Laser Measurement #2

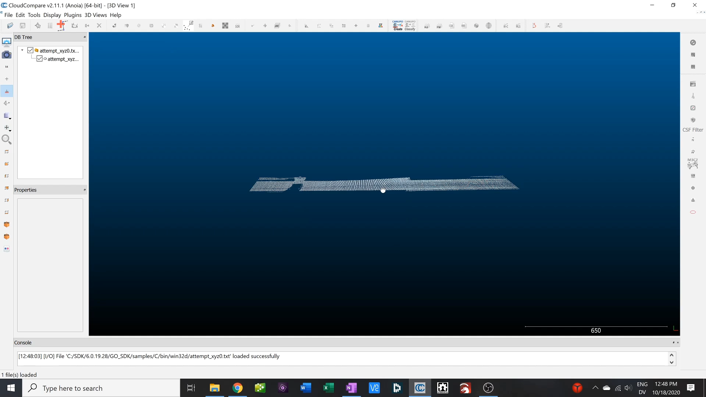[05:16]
And here we go. Does that look familiar? That is my garage door. Now, the scanner can only see from one point of view, so you will have blank spaces behind objects that are in the front of it or occluding it. You can see that here with the piece of foam that sticks out. But the profile, it's a little hard to rotate with the mouse, but I mean, it's quite straight.
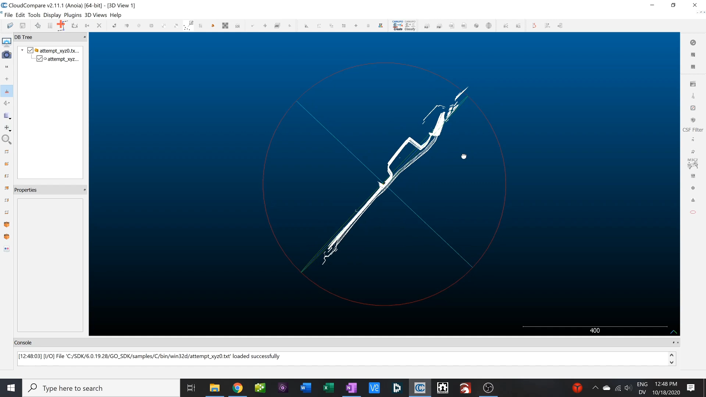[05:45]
I think it looks very good. You can zoom in. These are just points.
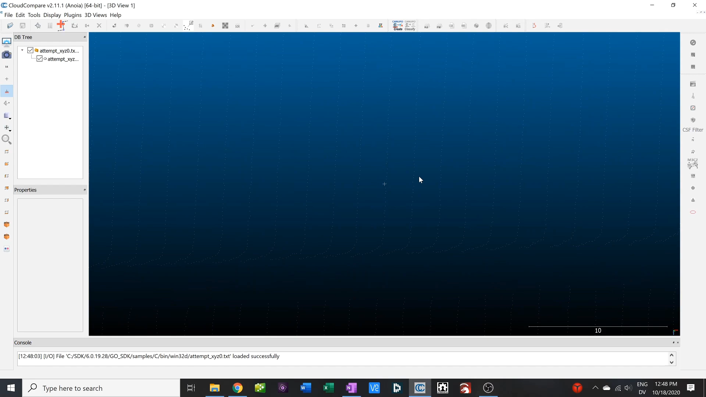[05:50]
Just streams of points, not lines. But we can take this. It's also interesting because you can read the text here where there's a lack of return.
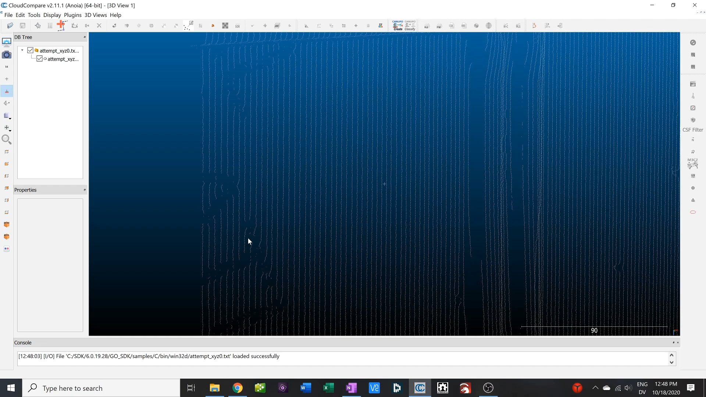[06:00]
So it didn't get a strong enough return because it was black and it absorbed the laser. So that was interesting. There's a hole in the foam there. This is also part of the logo, I guess.
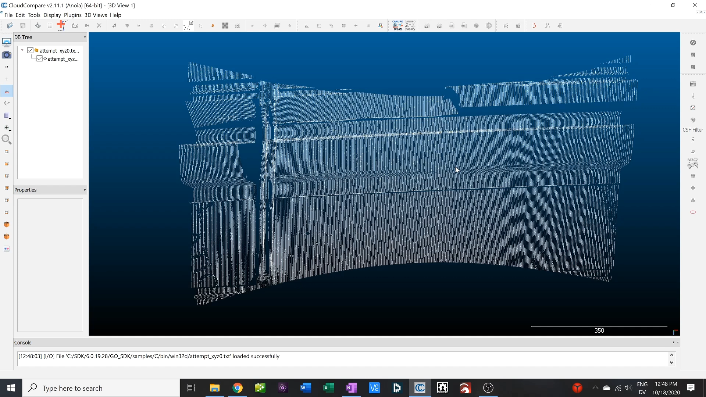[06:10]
And you can also see the fact that it's sweeping left to right as it gets closer, the beam gets a little bit smaller. And if I create the mesh, and I think I had 20 worked well previously.
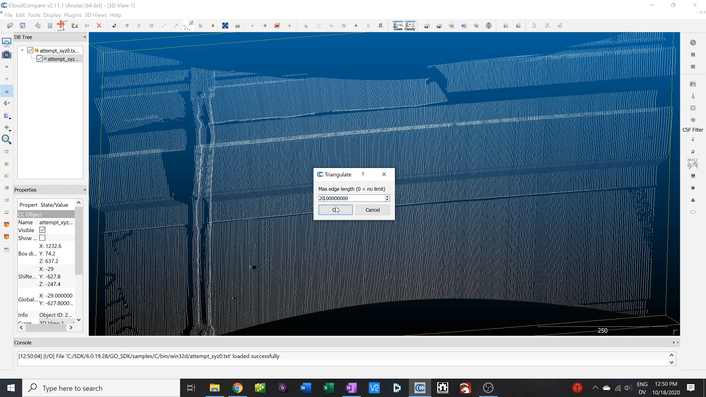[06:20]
There we go. So here's our mesh. This is our surface that we created.
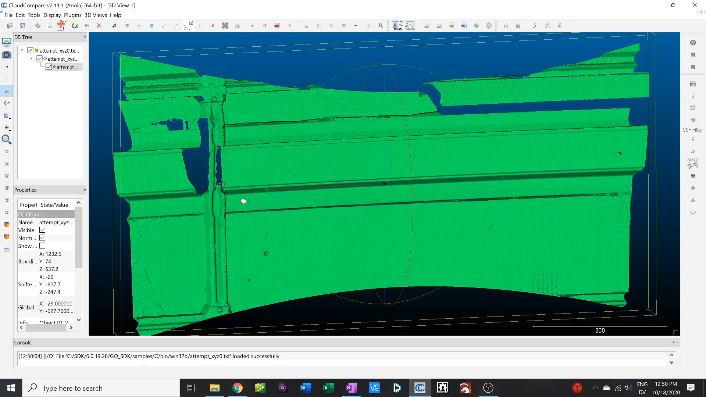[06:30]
So as I said, I'm still learning this.
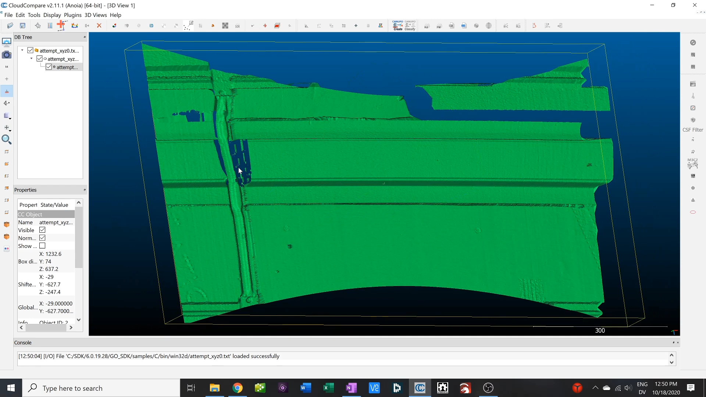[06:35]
Like, it seems to be some things missing here that were actually there in the original scan. But in terms of the main surface, it makes it a little bit easier to see once it's solid. So that's pretty cool.
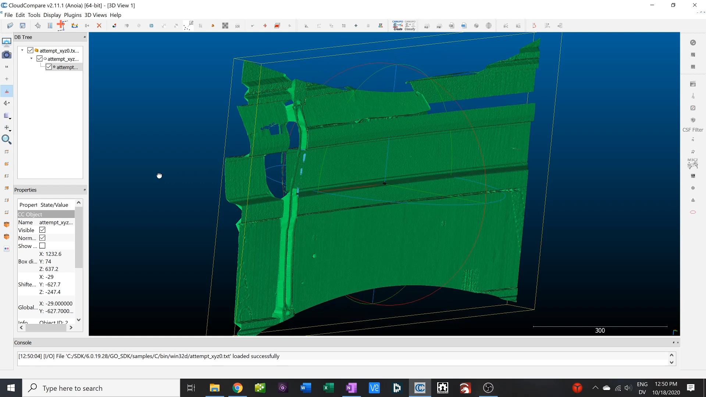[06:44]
You know, first pass gut check, it seems like we're getting some good results that we want.
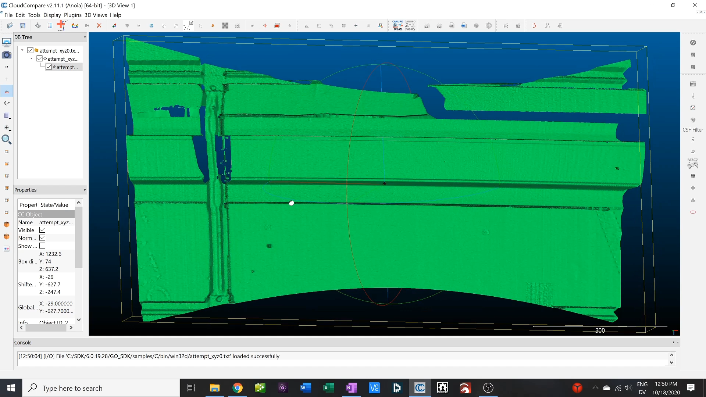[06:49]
So now what we need to do, obviously, is stitch a variety of these together to build up the full map. And what we don't want to do is fit one scan to the other in order to match them up. Because that would allow errors to compound. What we want to do is take our superior knowledge of where the scanner is in space, compute where the points are, and then see that they match up and that everything makes sense.
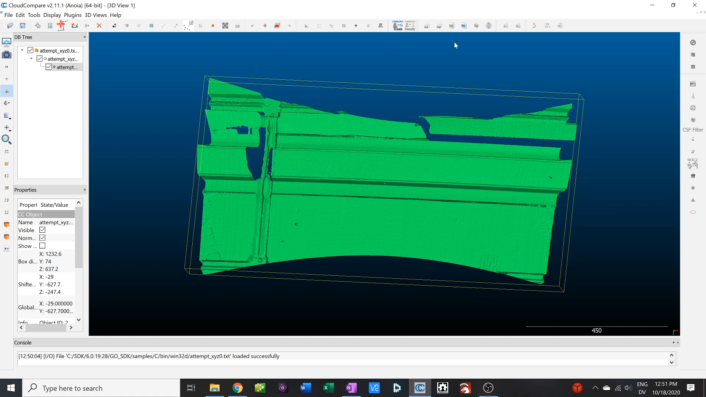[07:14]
So the next time I scan this with a view that's up here, it should line up. You know, the line here that gets scanned twice should line up. The overlaps should not be super obvious. The way that we create this front-to-back tilt is pretty simple.
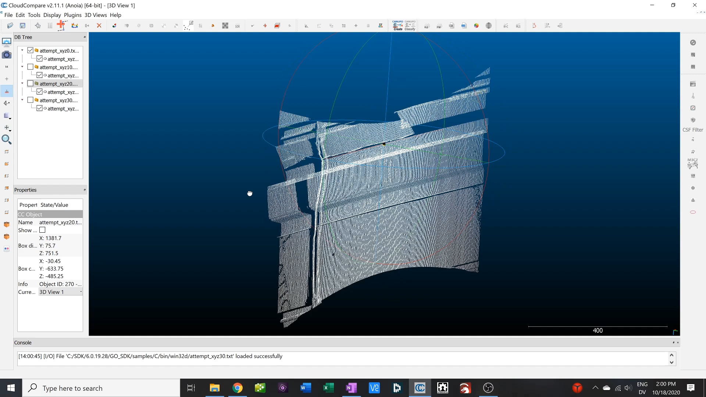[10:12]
So now what we're going to do is turn on the points when it was tilted back 10 degrees. You would expect to see more things above it. Now, the interesting thing here is not that it is indeed higher, but how well it matches up. I put in rather a lot of legwork to make this happen, so I don't think that this was the first try. But if you watch this line, for example. So over here and over here, when I turn this on,
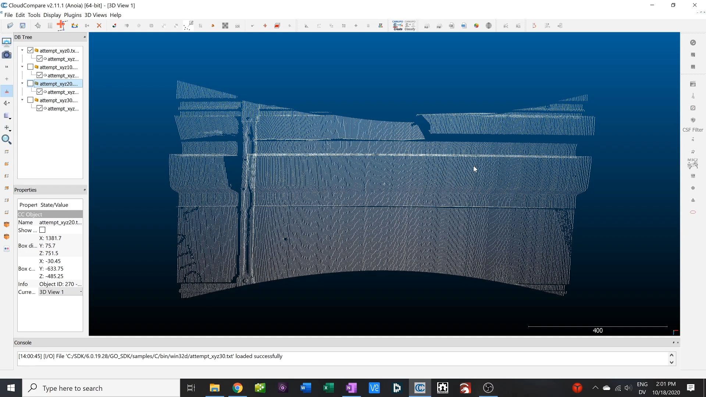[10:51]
there's really no change in this line. It simply adds data to it. It's not perfect, of course. I haven't really fine-tuned this thing, but it's quite close, and that maintains, if I rotate this around, very good overlap.
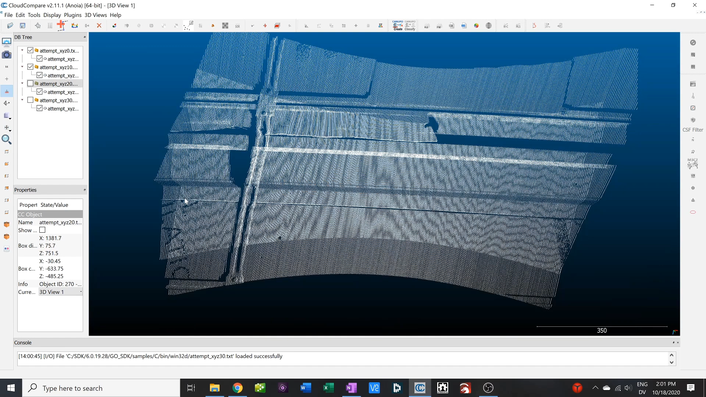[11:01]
So what we want to see then is a continuation of that as we tilt our head back. And that's what we get.
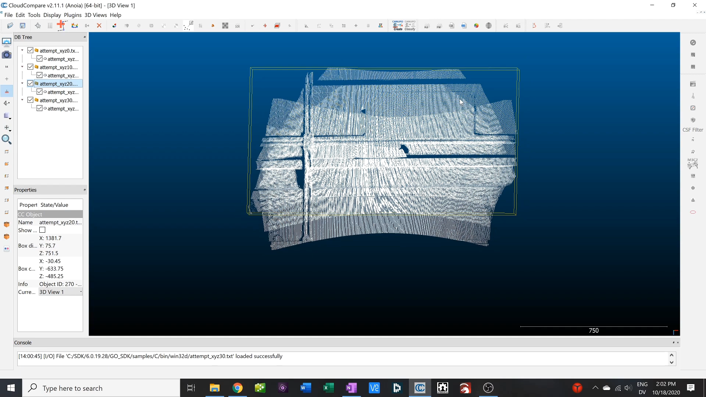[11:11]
This one, I'm not sure exactly what went on with that one, but whatever it is, this is a demo. So it actually makes it a little bit hard to see here since it's all lines.
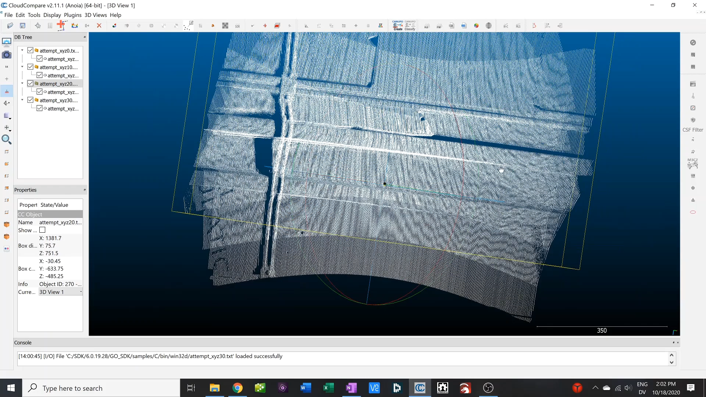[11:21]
And I haven't figured out exactly how to do a good mesh when they don't line up quite perfectly here. But just for laughs, we can do Ctrl-A on this,
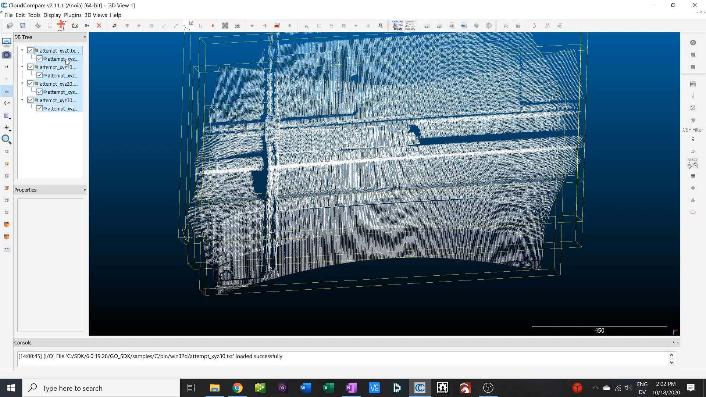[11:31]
merge our point clouds. And then we are going to generate a mesh from this. So this is going to be a little bit jumpy because there's a little bit of mismatch in and out and side to side.
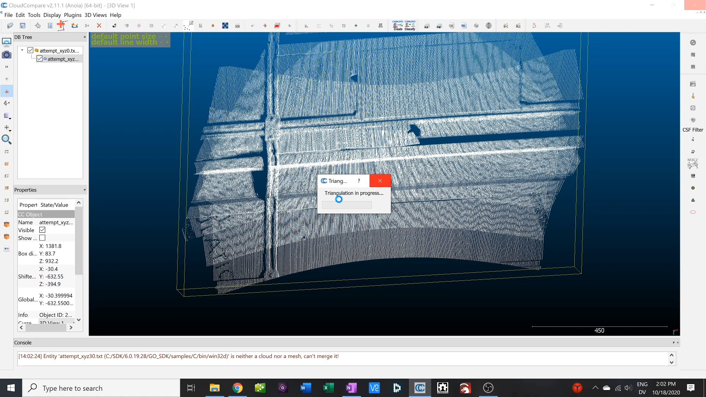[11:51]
Also, I might not have put in a good threshold there for the surface.
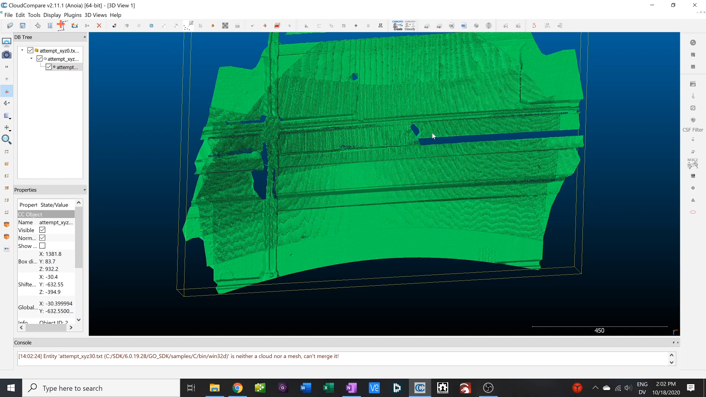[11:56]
You can see that it's quite jumpy. There's a lot of artifacts. So I'm actually going to go into the mesh and smooth this out. Regardless, it's going to match that surface that we had before. But just a broader field of view. So basically, I consider this a total success.
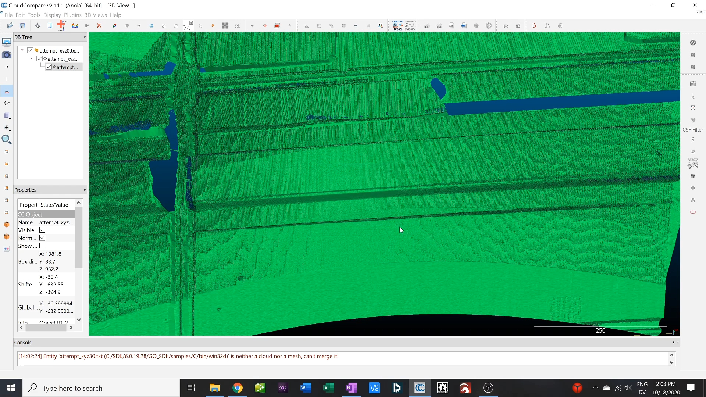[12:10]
I mean, compared to where I started out from on this project and some previous ones. You can see here the piece of paper that I taped on over that window that was folded. And then I unfolded it to tape it on there. And you can see it. So that's pretty cool. You can actually see, I just noticed this, some of these misalignments in my correction here are very slightly.
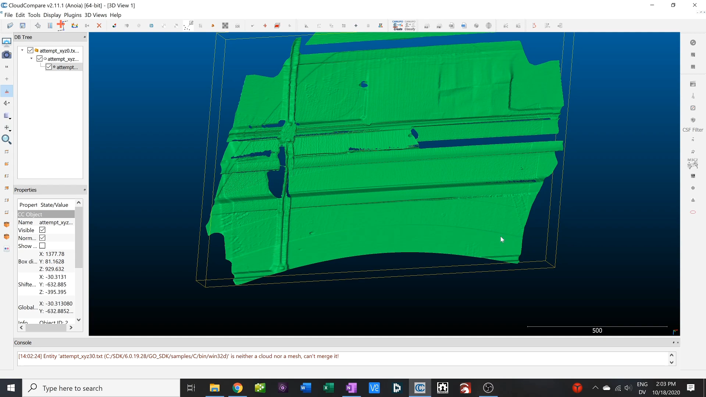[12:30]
Topic of the next video will be, all right, so what do we do with this data, right?